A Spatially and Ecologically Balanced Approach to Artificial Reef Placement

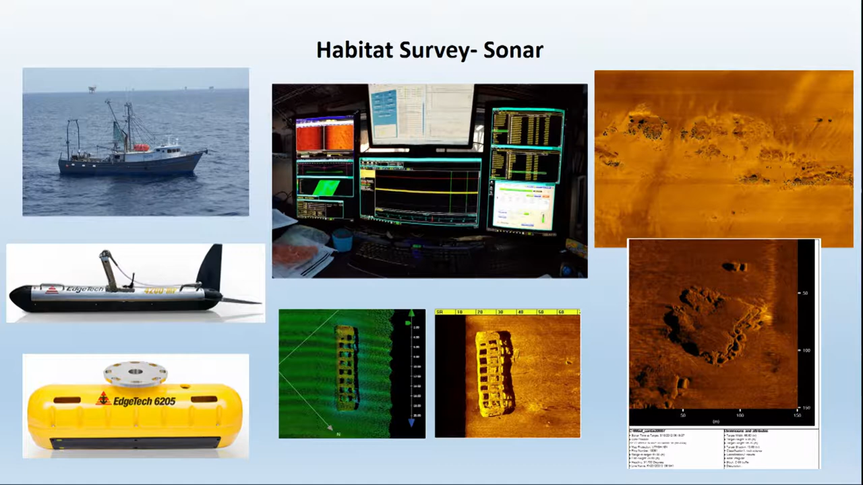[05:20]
but we're now utilizing this swath bathymetry system in which we can actually collect 3D bathymetric models as well as side scan. And then we've got some pictures here of some nice natural features that we've come across. The next part of the survey effort is going to be ROV.